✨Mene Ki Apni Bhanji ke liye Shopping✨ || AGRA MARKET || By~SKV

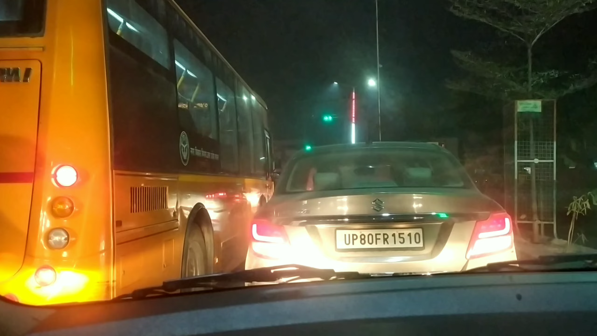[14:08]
देखिए अभी फिर से हमें ट्रैफिक मिल गया है
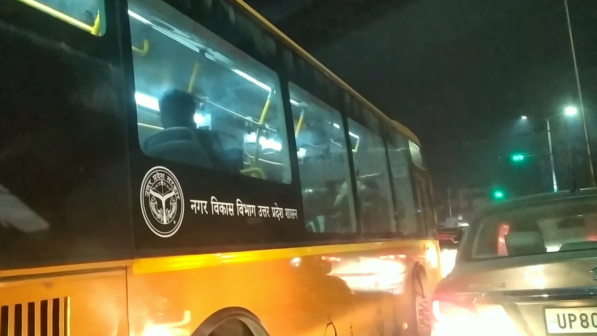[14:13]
और जहां जहां आता जाएगा ना मैं आप लोगों को दिखाती जाऊंगी। बहुत बहुत ही ज्यादा स्लो चलानी पड़ती है यहाँ पर गाड़ी, बहुत ही ज्यादा ट्रैफिक रहता है, बहुत ही लंबा।
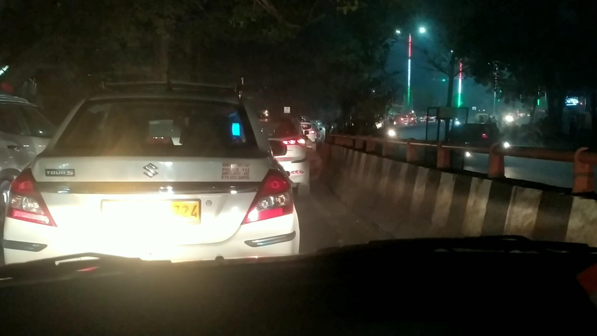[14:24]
देखिए आप खुद देख सकते हैं कहाँ से कहाँ तक लंबा ट्रैफिक है, ज्यादा स्लो स्लो गाड़ी निकालनी पड़ती है। देखिए हर जगह पर बहुत ही ज्यादा ट्रैफिक रहता है, तो सिटी को क्रॉस करने में ही हमें करीब एक से डेढ़ घंटा लग जाता है,
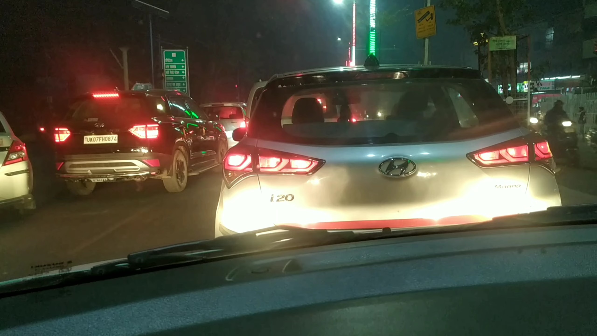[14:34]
सिटी क्रॉस करने में ही बहुत ज्यादा टाइम हो जाता है यहाँ पर।